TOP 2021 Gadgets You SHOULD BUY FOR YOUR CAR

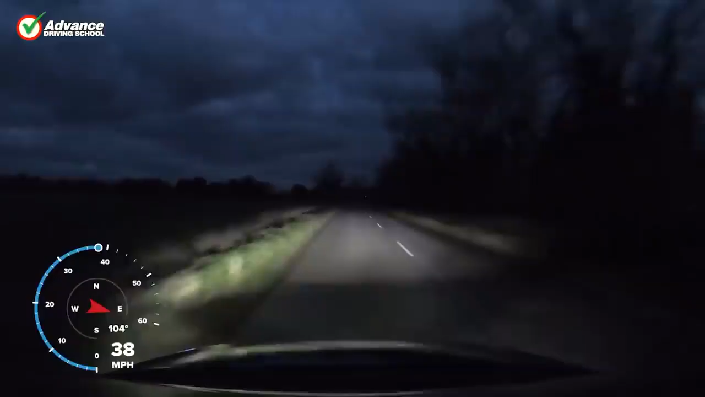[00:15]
course you have the high beam but sometimes you just don't feel like it reaches ahead